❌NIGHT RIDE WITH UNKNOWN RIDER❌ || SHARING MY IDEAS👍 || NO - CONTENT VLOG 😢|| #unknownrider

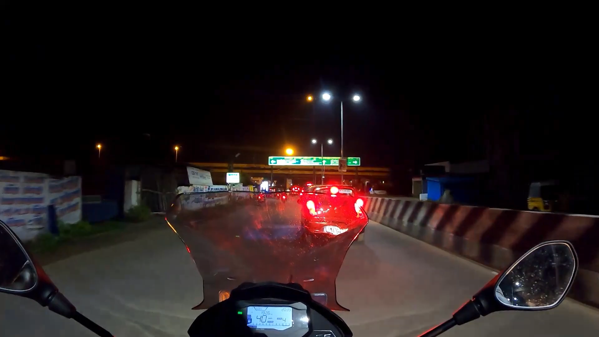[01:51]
பொன்னேரி மீஞ்சு ஸ்ட்ரைட்டாக போனீங்கன்னா திருப்பதி பாலாஜியை விசிட் பண்ணிட்டு லட்டு வாங்கி போட்டு வந்துடலாம்.
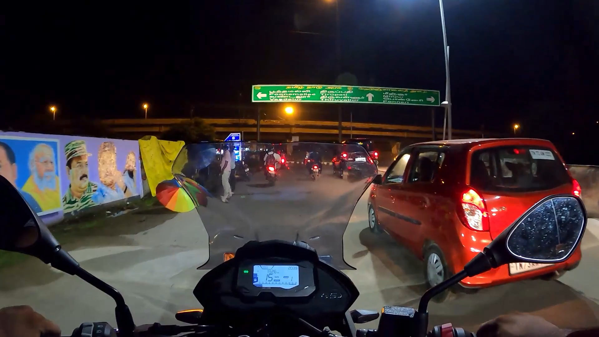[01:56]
இது வேறு கூகுள் வேறு கத்திட்டே இருக்குது, கேட்டுக்கொள்ளைங்கிறவங்களுக்கு. ஸோ லெஃப்ட் எடுத்தால் பூந்தமல்லி ஓகேங்களா.
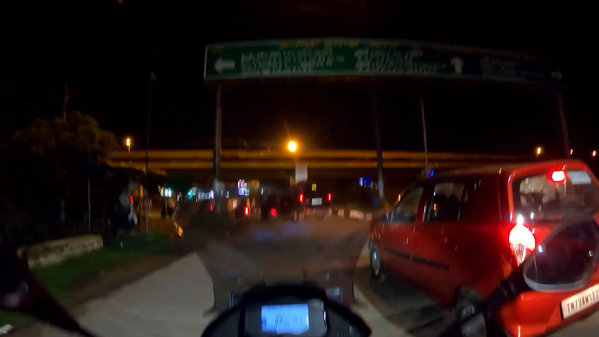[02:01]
ஸோ பூந்தமல்லி போய் அதை தாண்டி போகணும் அன்னோன் ரைட்ரு வீட்டுக்கு.
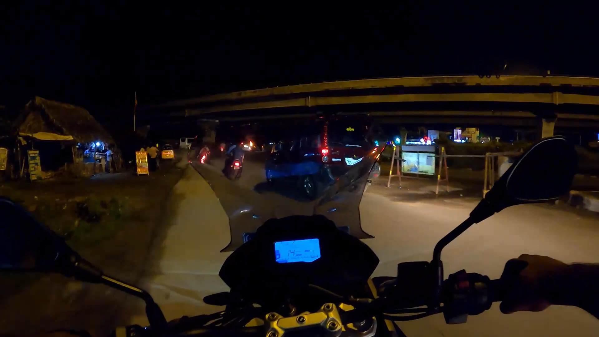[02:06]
ஹைவேஸில் தாயா மிகவும் வேறு லெவல் வண்டி.